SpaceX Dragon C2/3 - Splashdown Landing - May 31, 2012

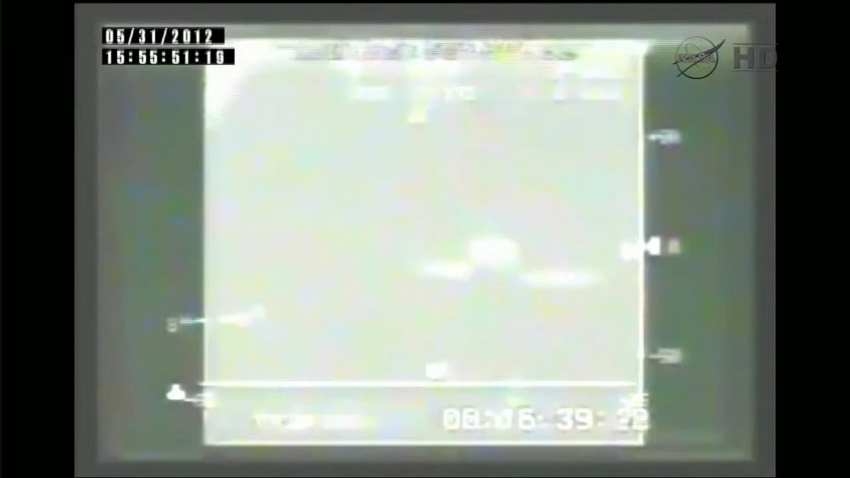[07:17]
And they are attempting to send us a video of Dragon there in the water.
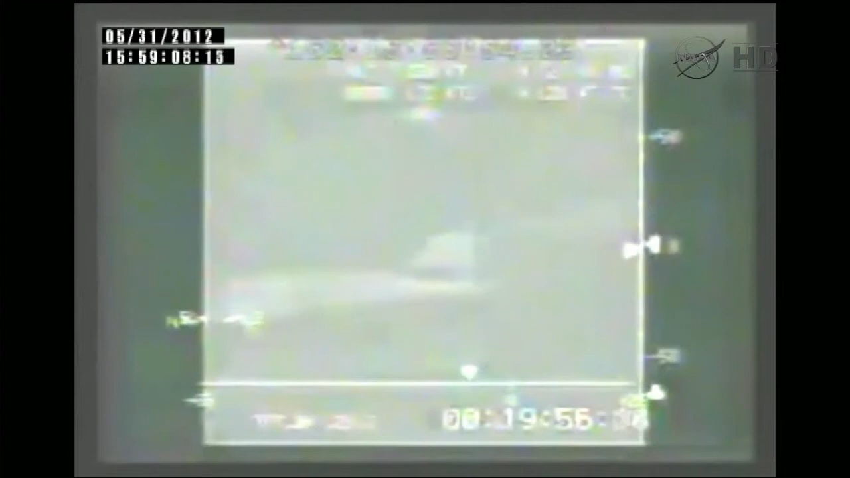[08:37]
still sitting in the water in the Pacific Ocean. The dragon there is
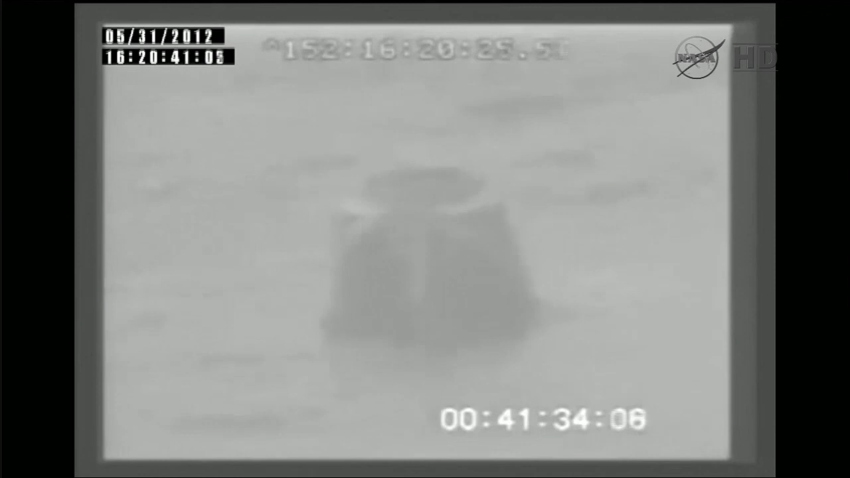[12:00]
This is Mission Control Houston as we keep on looking at the Dragon spacecraft here in the Pacific Ocean. We have the official mission elapsed time for you.
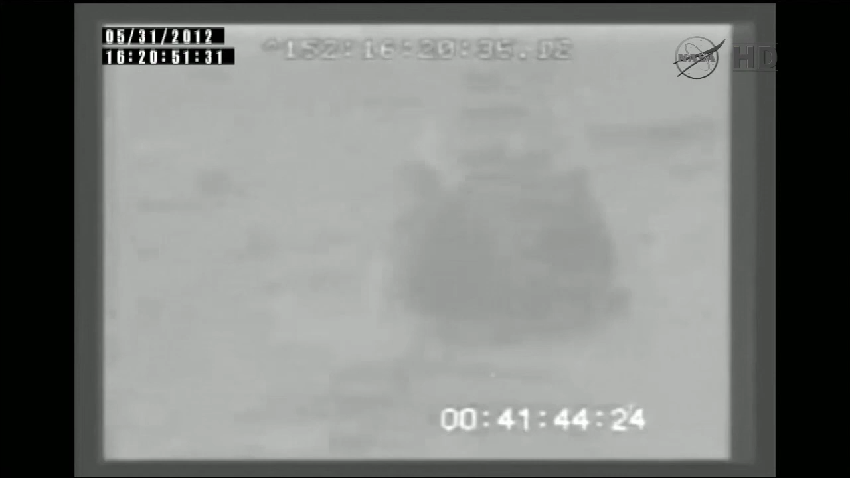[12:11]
Total mission duration was nine days, seven hours,